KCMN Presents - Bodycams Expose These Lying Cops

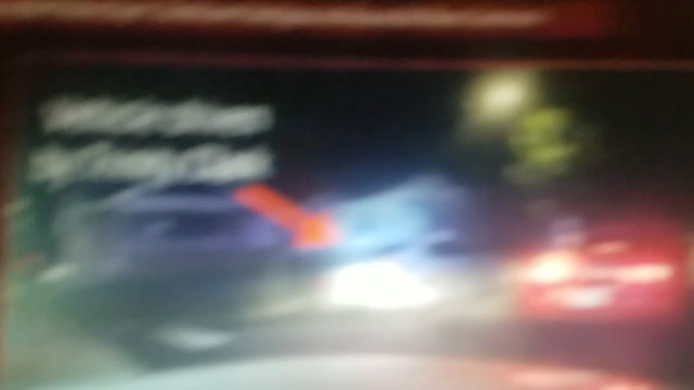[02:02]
This is the vehicle driven by Ms.
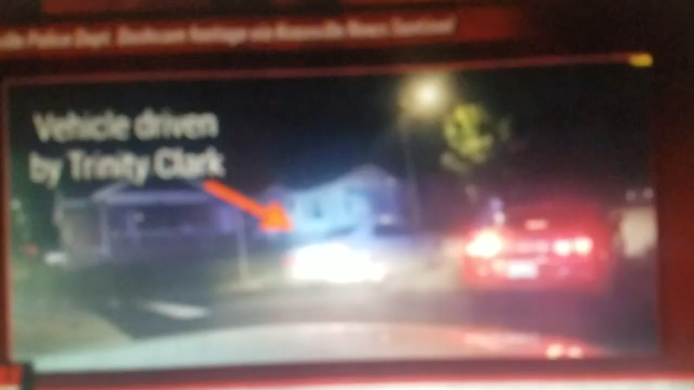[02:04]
Trinity Clark. Okay? Okay. That's her car. The time he pulled up behind her car, Ms.
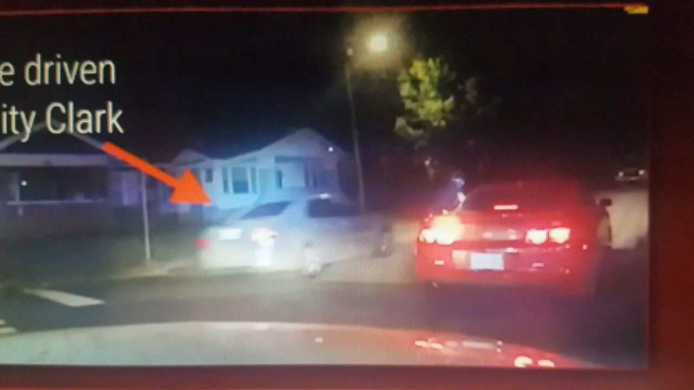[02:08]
Clark was already getting out of her car and entering her home.